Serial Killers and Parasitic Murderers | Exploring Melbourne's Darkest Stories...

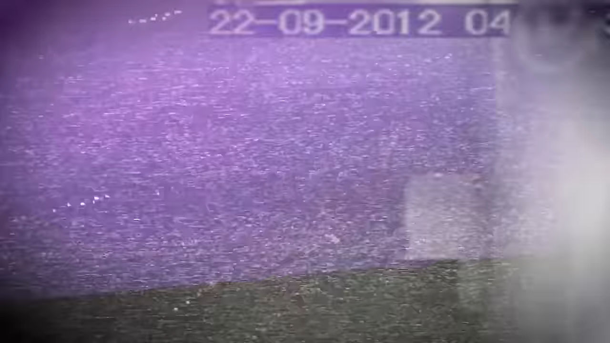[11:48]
And fortunately for them, this cat and mouse investigation revealed one car that was consistently present throughout the journey.
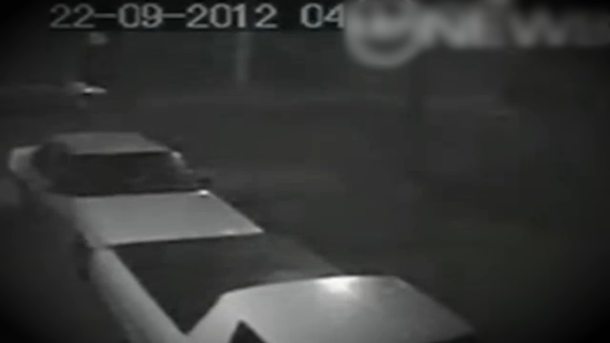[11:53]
The vehicle was captured along Sydney Road and Hope Street, where Jill was last seen.
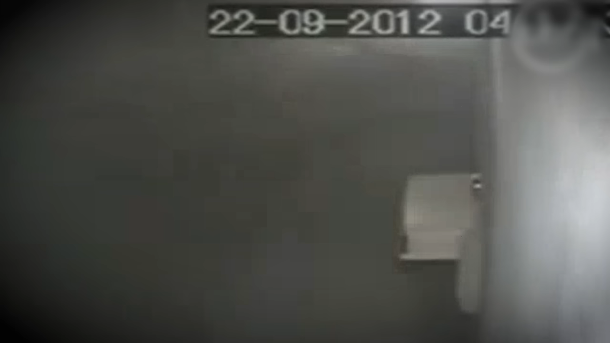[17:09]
That of course being when his car was caught by a camera entering the laneways.